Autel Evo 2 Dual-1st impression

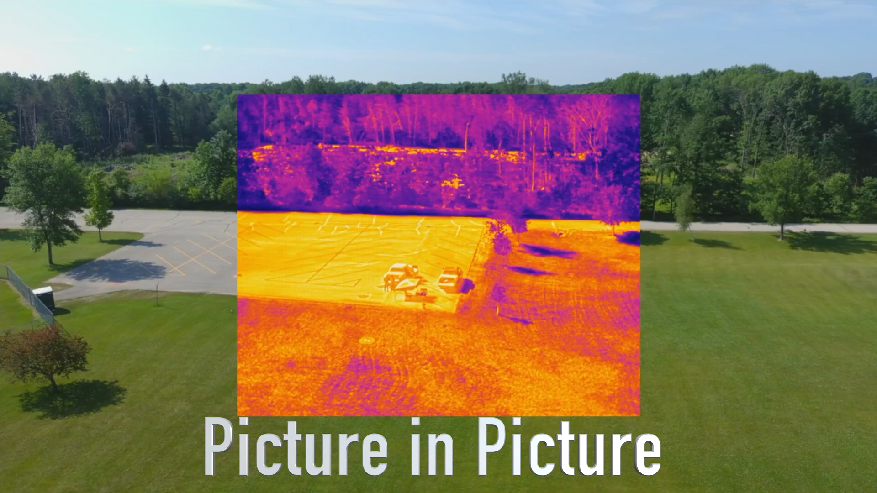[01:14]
Getting some heat signatures off the grass right now. It's just a very hot sunny day.
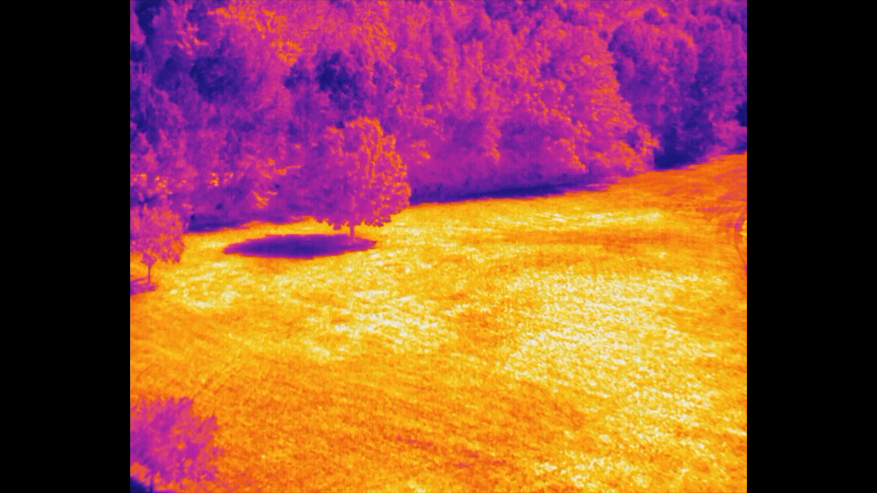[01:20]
This is not an ideal situation for using a thermal but you can see the differences in the color temperatures.
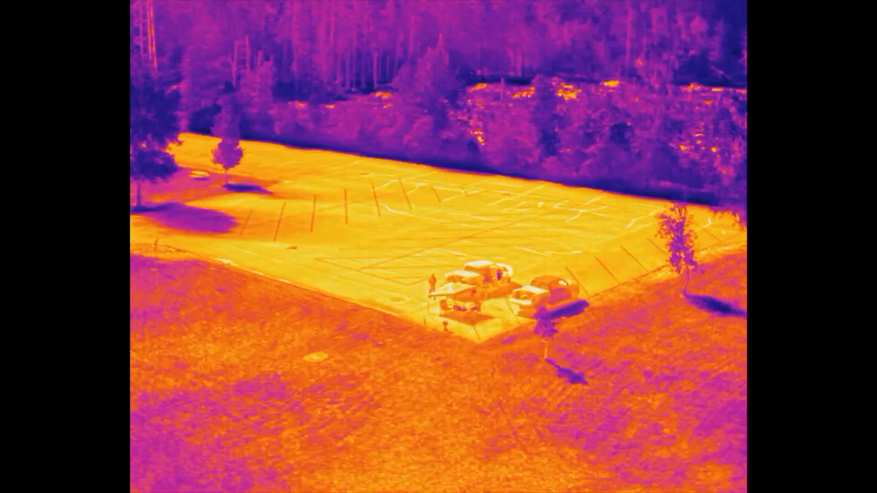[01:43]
And it also has a network connection so you could live stream this
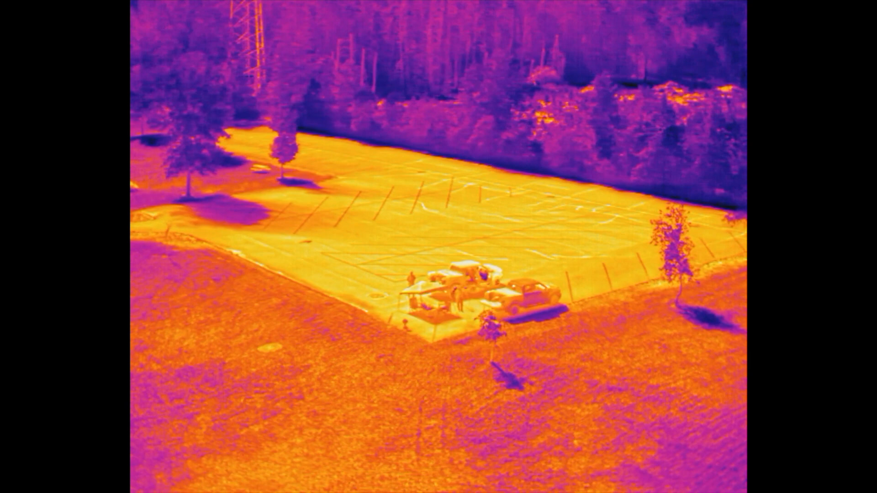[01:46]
through the internet as long as you had that type of a connection.
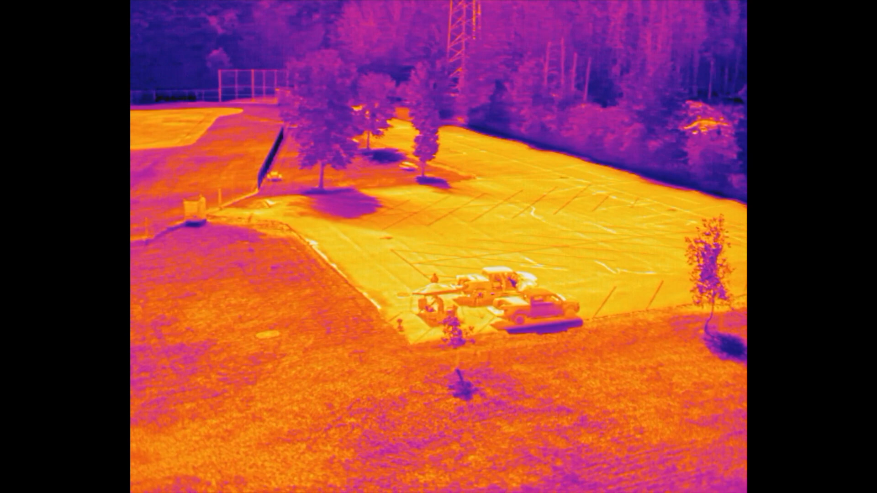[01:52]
The thing that we've been waiting for is a high resolution thermal imager on a portable drone.